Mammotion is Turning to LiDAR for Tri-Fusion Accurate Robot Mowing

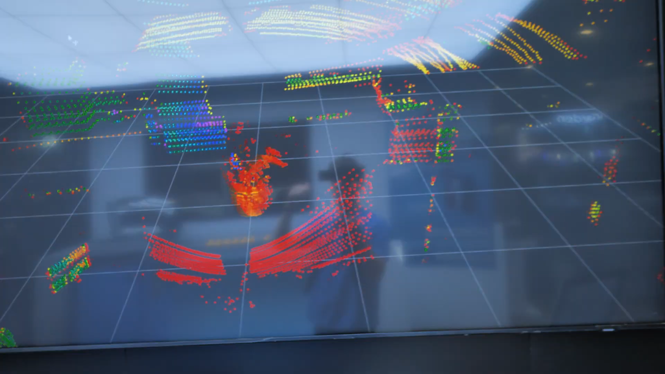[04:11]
And as I move you're going to be able to see that move and it's not only just one lidar light but it's an array of lights so you're able to see this more 3d
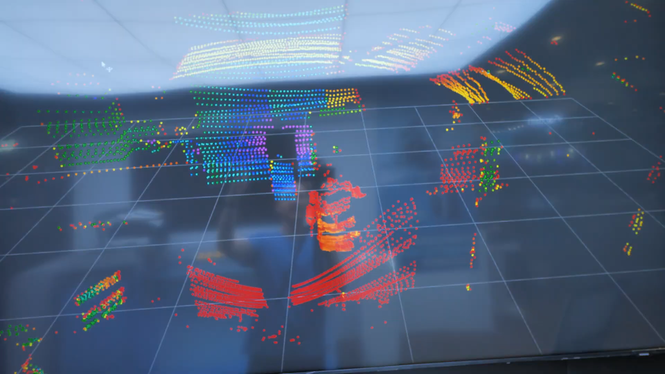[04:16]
like map so it can understand the different objects and things that are in its way that it needs to
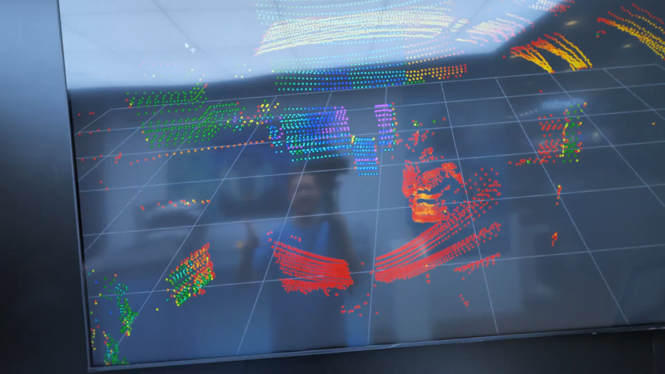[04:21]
navigate around and where it needs to go to be able to quickly and easily finish your lawn.
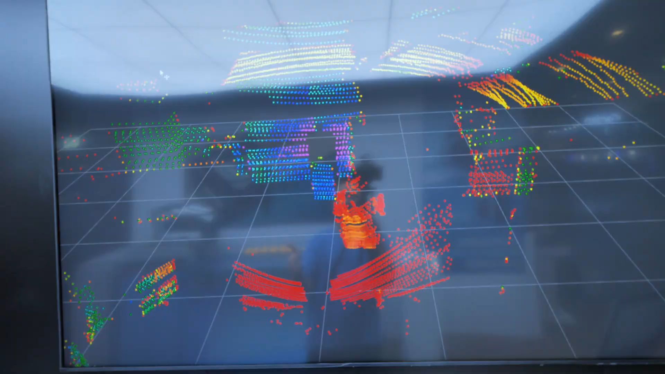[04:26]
Now you can see it even knows that my camera is in my hand that's pretty crazy.